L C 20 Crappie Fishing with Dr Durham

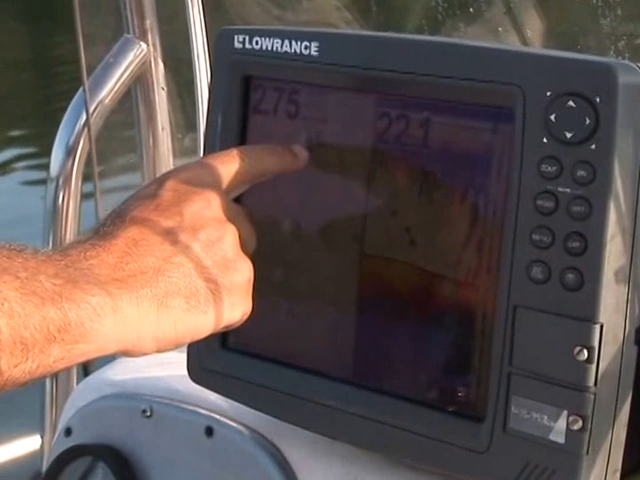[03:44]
and the reason I've got two, this spot is actually so big that I'm gonna try and,
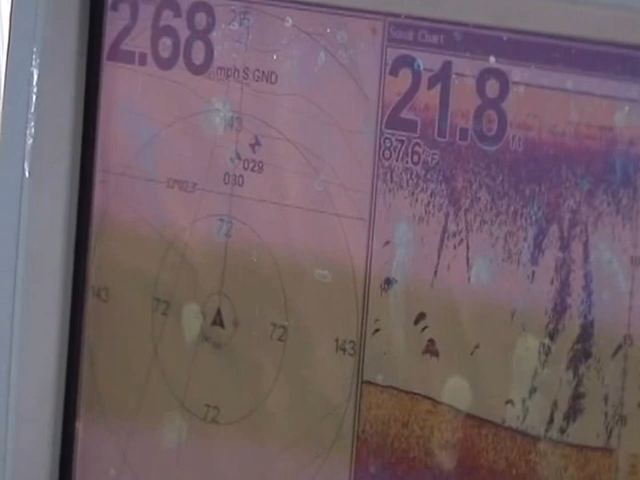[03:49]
my arrow's going this way, we're going towards those icons, we're trying to get right in between them.
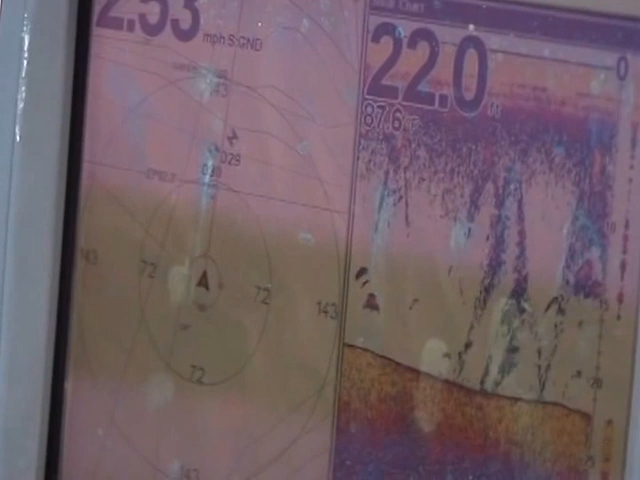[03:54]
On screen: depth 22.0 ft
This place is probably 10 times the size of this boat.
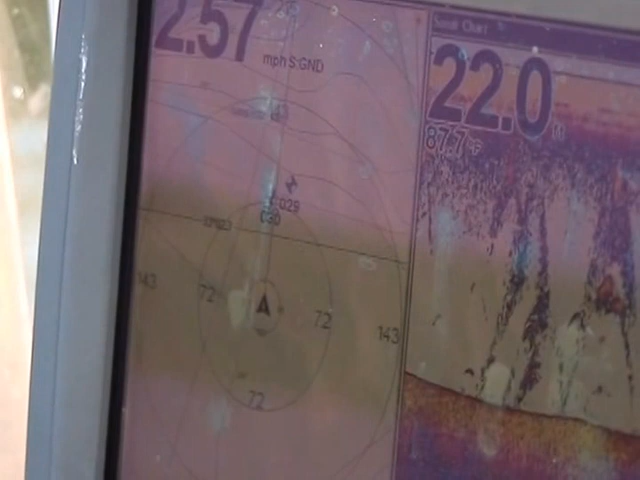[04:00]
On screen: speed 2.57 mph
I mean, this one is huge. We're actually about 30 feet from it right now, there's your arrow,
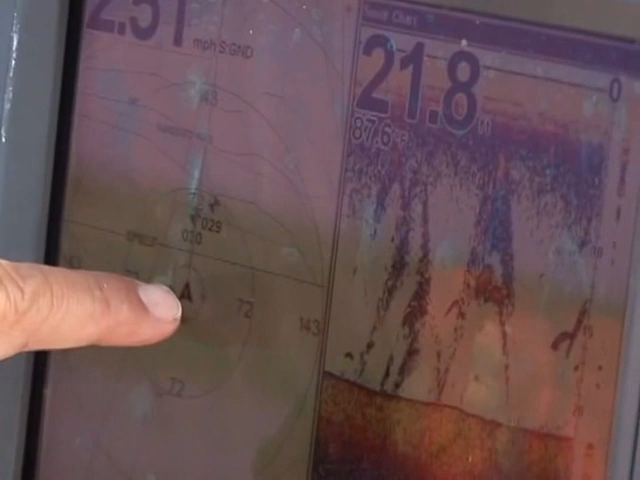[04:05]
On screen: depth 21.8 ft
and there's a trick to actually getting on them this way,
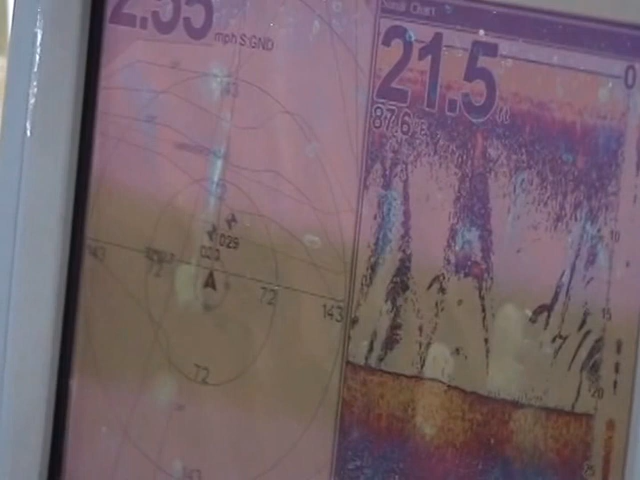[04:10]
but GPS is a blessing on this hole right here.
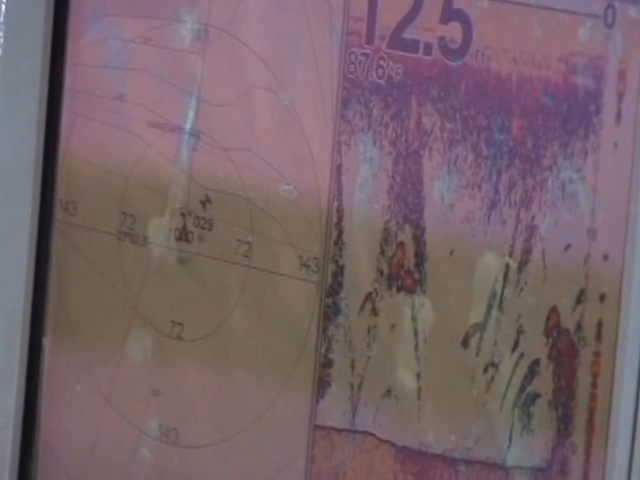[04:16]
Alright, alright, look at there, look at my ground, there it is right there. See that, we're right on the arrow, right there,
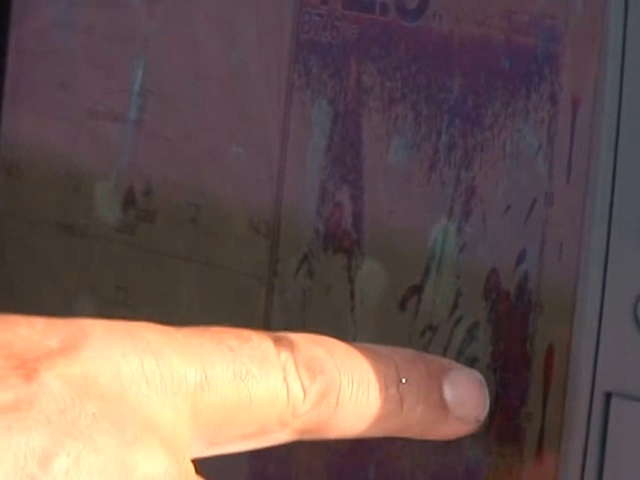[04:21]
and look over here where I'm pointing, there's our fish, there's your trees right there,
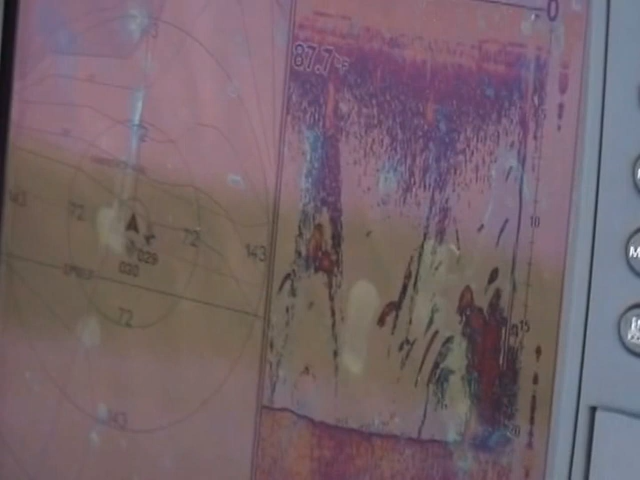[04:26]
and that makes it a whole lot simpler right there, but these are basic little tips on how to catch fish.
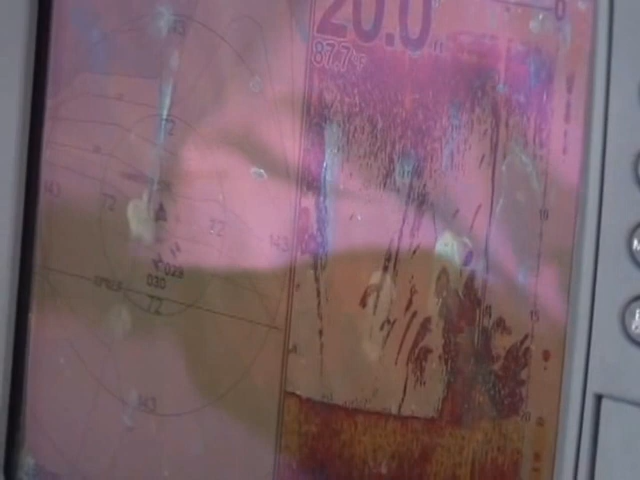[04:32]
With a little luck, there's actually some fish there, I see arches on it.